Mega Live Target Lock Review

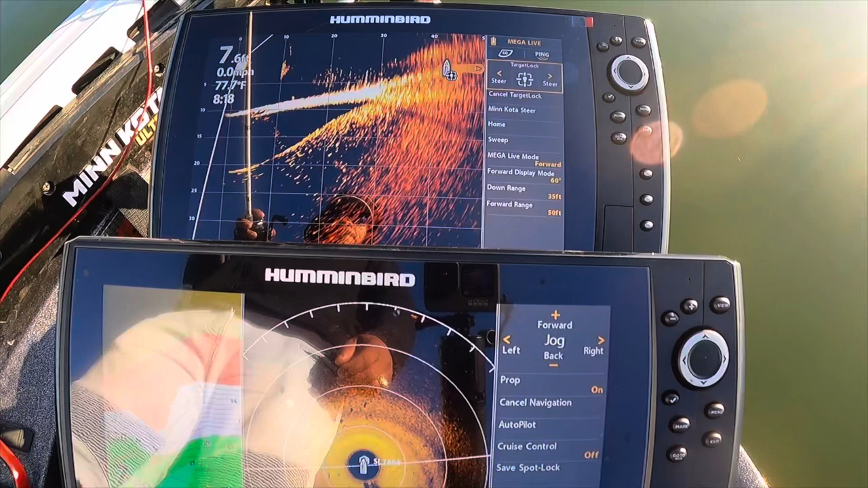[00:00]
On screen: water 77.7°F, speed 0.0 mph
you can see the rocks that i'm hitting right here i could probably dial that mega live in a little more but heck i know
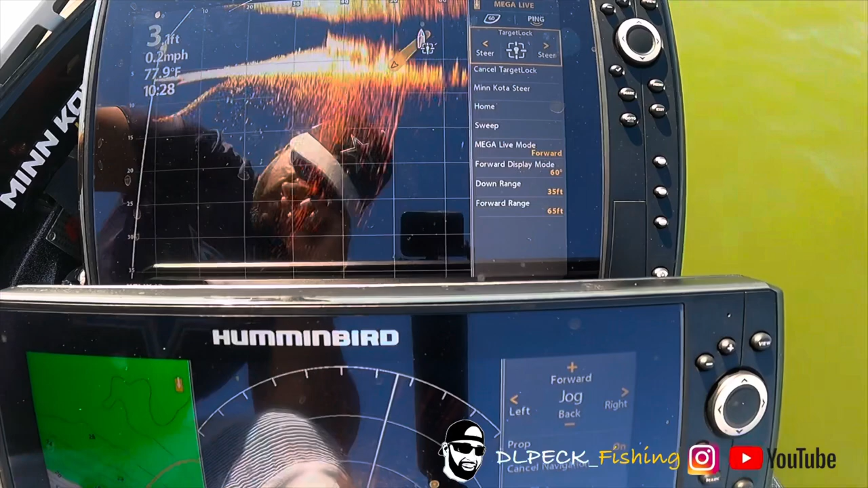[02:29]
On screen: depth 3.1 ft, water 77.9°F, speed 0.2 mph
so okay guys um what you're looking at here is a rock pal out in front of me
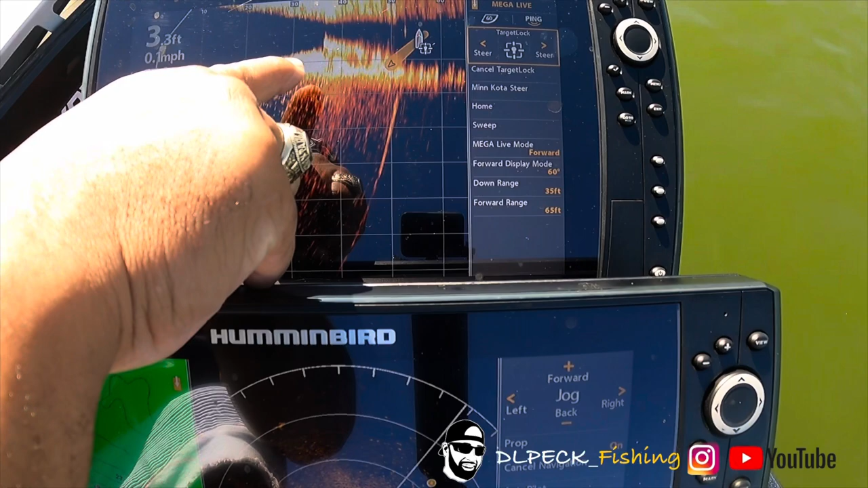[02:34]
On screen: depth 3.3 ft, speed 0.1 mph
um about 40 50 feet between let's see it start around 25 to about uh 50 um feet let's see yeah okay my forward range is from um to 65 feet and this
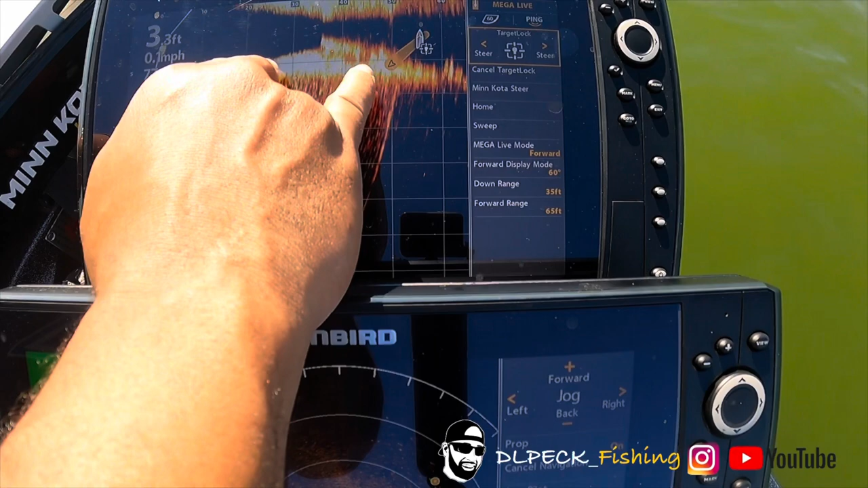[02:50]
On screen: depth 3.3 ft
rock pal is sitting between 25 and 50 right
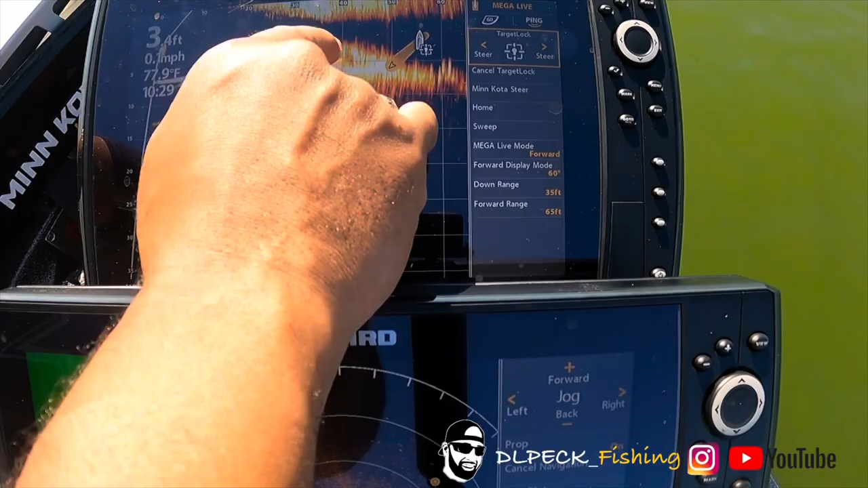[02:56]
On screen: water 77.9°F, speed 0.1 mph
here and you can see that pretty much on my 360 right here that's what i'm targeting
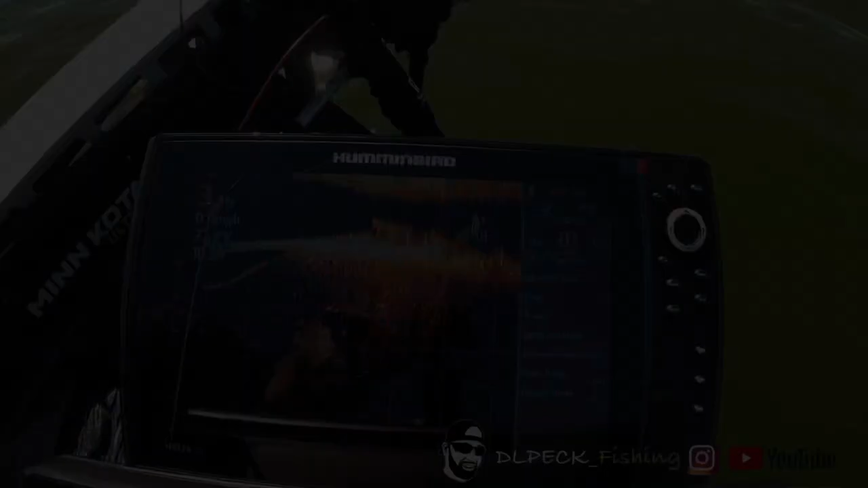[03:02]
this time i've taken the mega lob off of my trolling motor shaft okay and i've put it on my uh on my target lot so that's
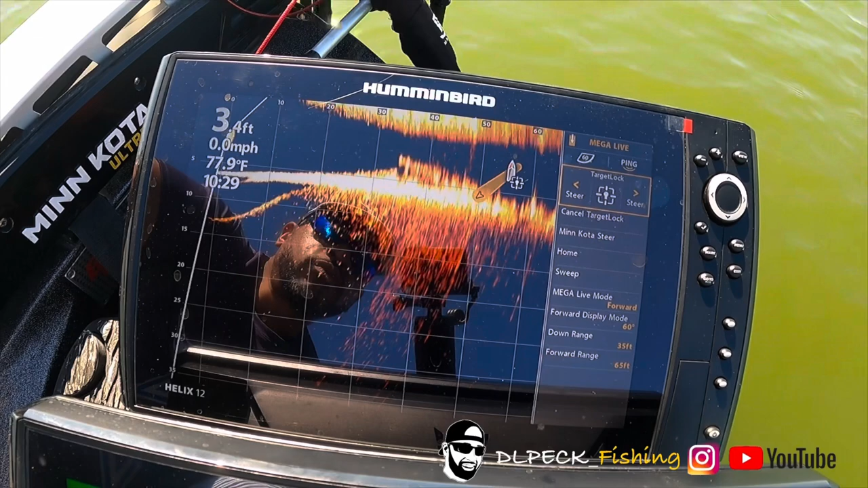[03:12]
On screen: depth 3.4 ft, water 77.9°F, speed 0.0 mph
what you're seeing this icon right here means that i'm locked on this structure um if you look right in front of my boat the target lock is right there
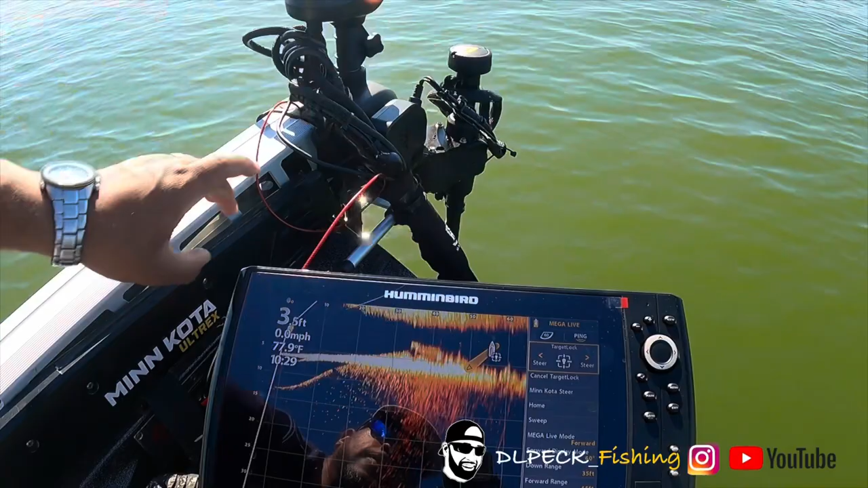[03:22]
On screen: depth 3.5 ft, water 77.9°F, speed 0.0 mph
so that arrow is pointed out north of me right now so
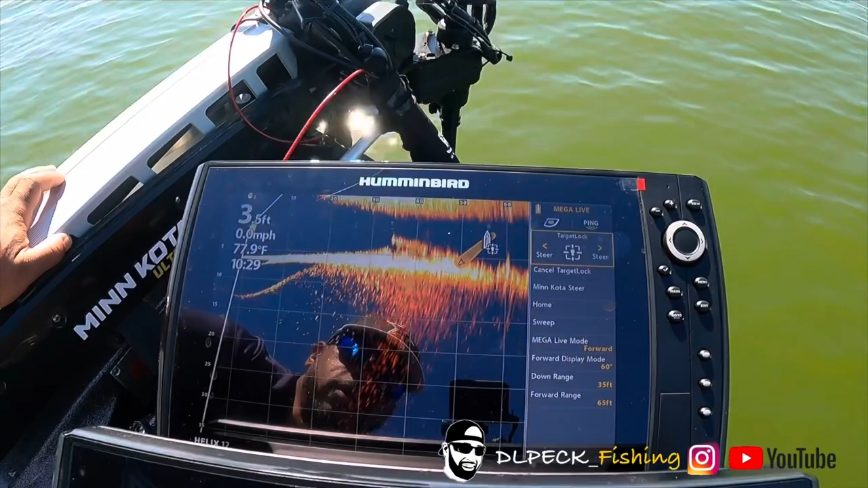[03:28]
On screen: water 77.9°F, speed 0.0 mph
basically i'm target locked um i know you probably questioned and if you
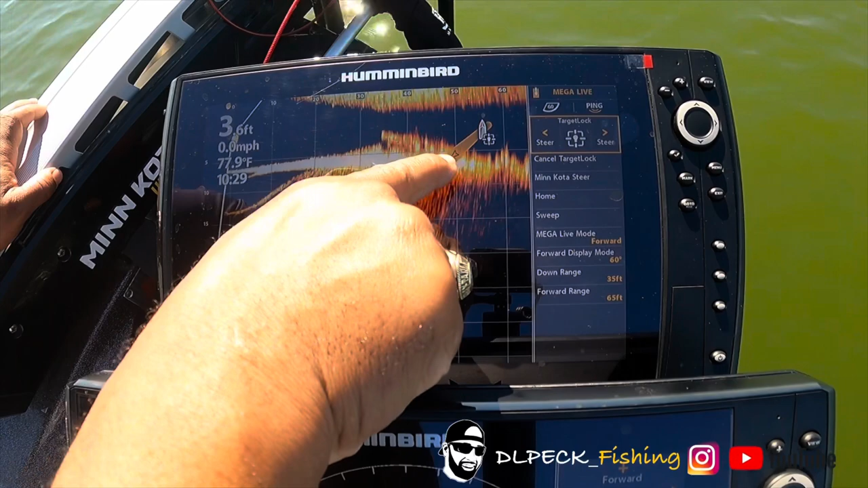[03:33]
On screen: depth 3.6 ft, water 77.9°F, speed 0.0 mph
didn't catch this but this icon is pointed in the wrong direction this icon is pointed in the wrong direction it drives me crazy so most folks so far been cutting this bow
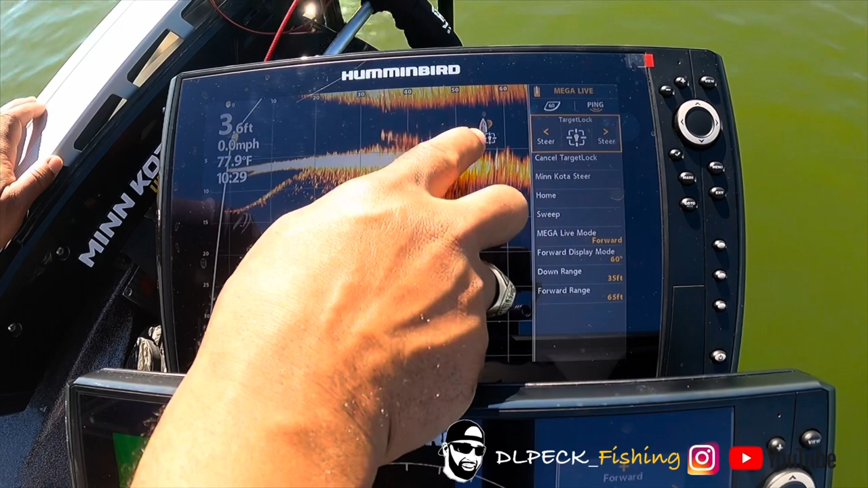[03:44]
On screen: depth 3.6 ft, water 77.9°F, speed 0.0 mph
icon off um because they they know that on a helix unit for some reason it doesn't
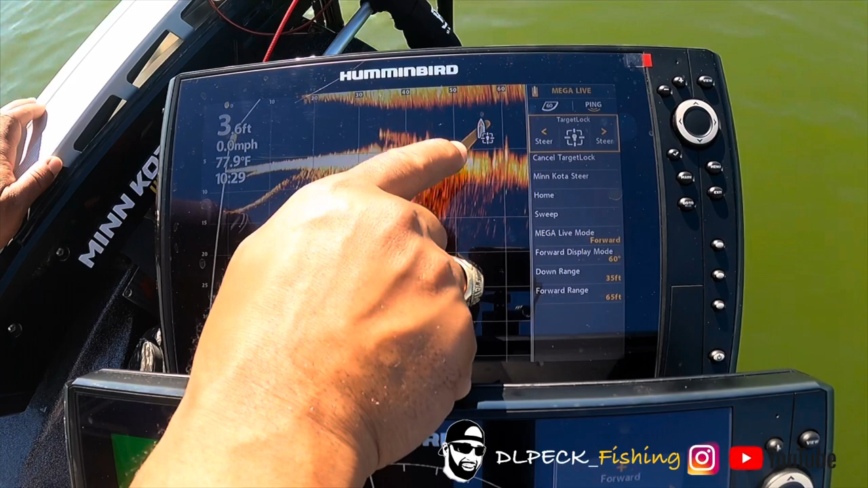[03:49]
On screen: depth 3.6 ft, water 77.9°F, speed 0.0 mph
work i reached out to hummingbird um they're saying that it's a programming issue and that
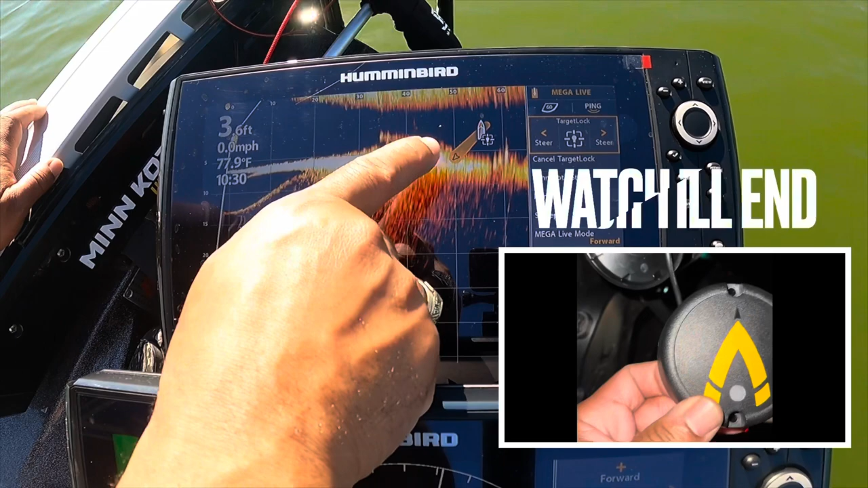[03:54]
On screen: depth 3.6 ft, water 77.9°F, speed 0.0 mph
they're going to get this fixed in the next release at the time of this video i'm running the latest um the latest release let me show you
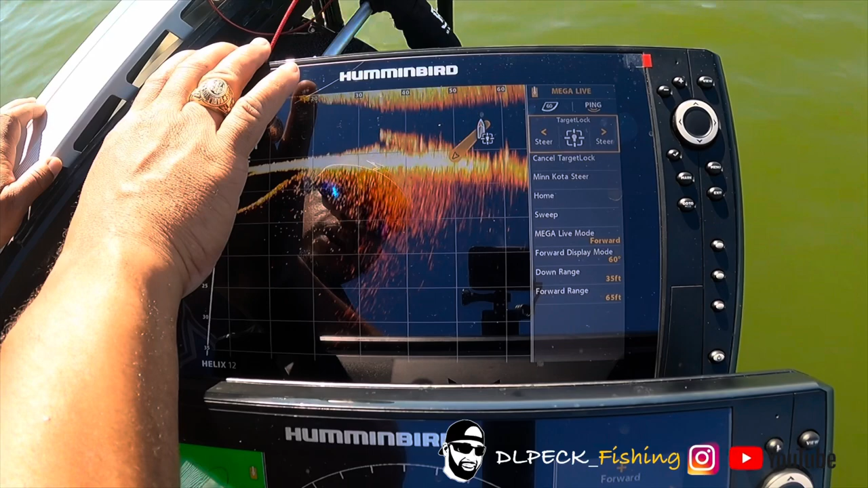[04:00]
my software version is 2.76 so
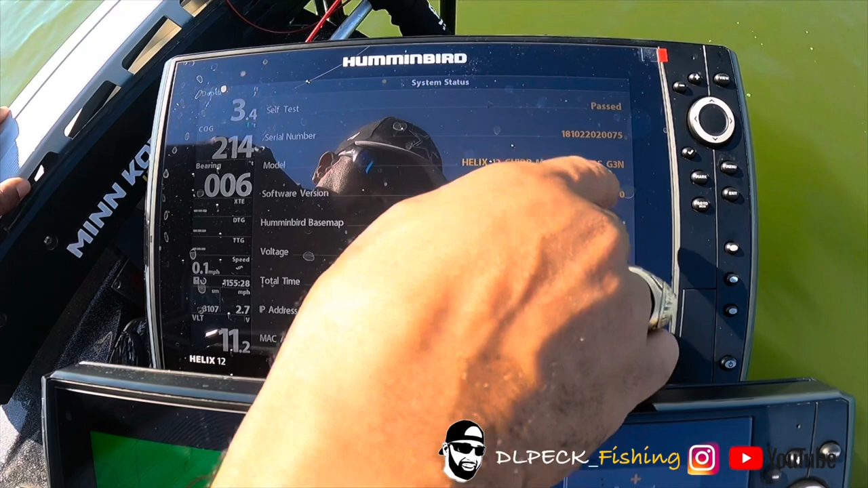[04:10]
this is the latest right now and to date so the next release supposedly hummingbird is supposed
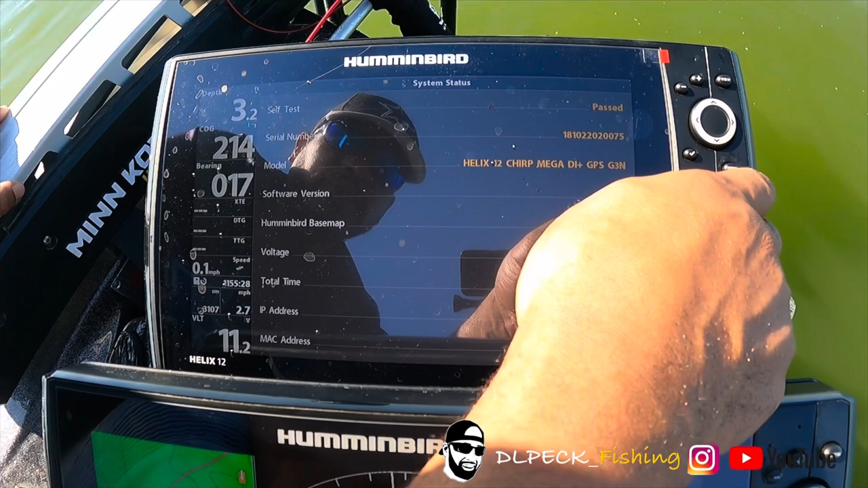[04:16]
to have this uh taken care of so we'll see about that but anyway uh let's get back to it so
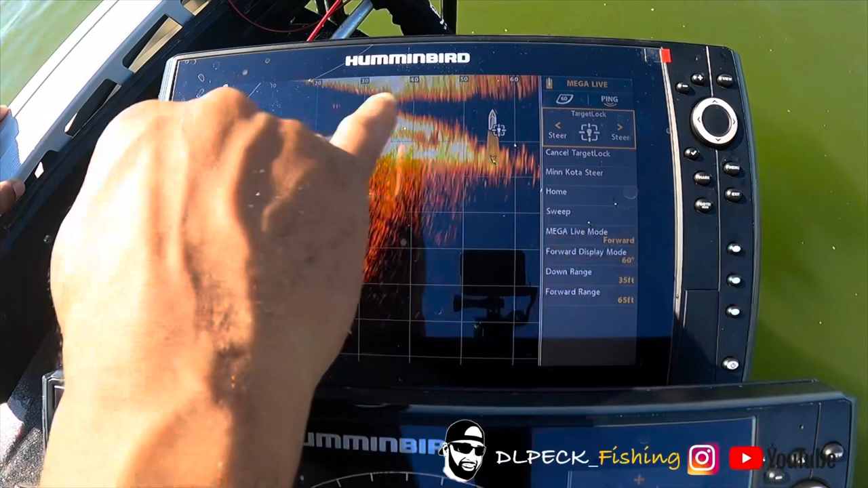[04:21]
anyway i'm hitting this rock pile mountain called a couple fish off here you see that fish moving um i don't have the greatest settings right now this is in shallow water this thing looks great in deeper water i don't want to
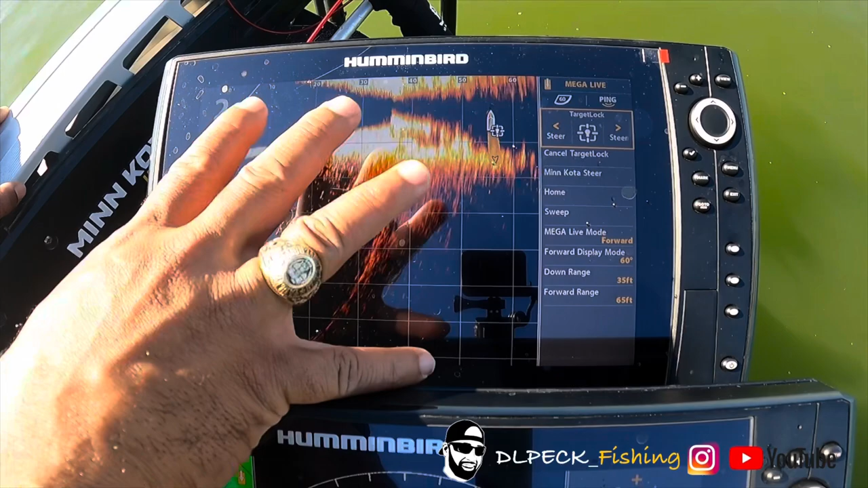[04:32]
mess with the settings because with this new update um i've been able to track my bait past 60 feet and it can go beyond but for me 60 is fine right now so it's pretty awesome so anyway that's target lock i'm in lock the other options that you have here is
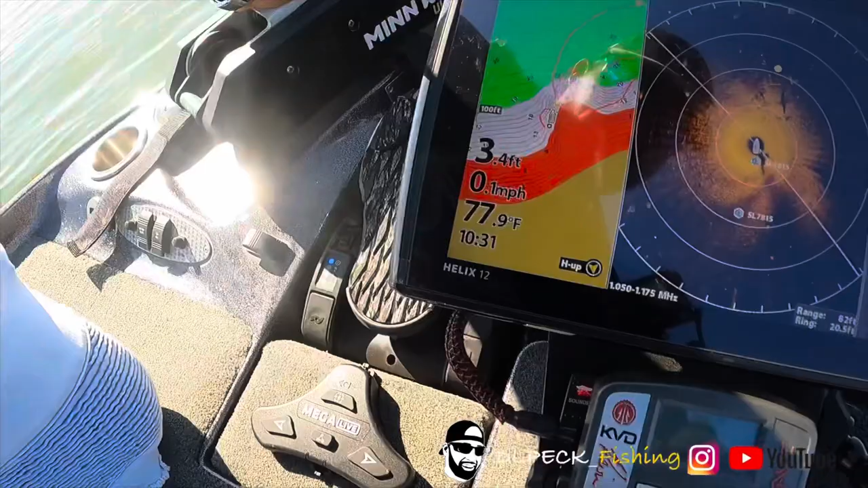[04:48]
On screen: depth 3.4 ft, water 77.9°F, speed 0.1 mph
um you have the network basically you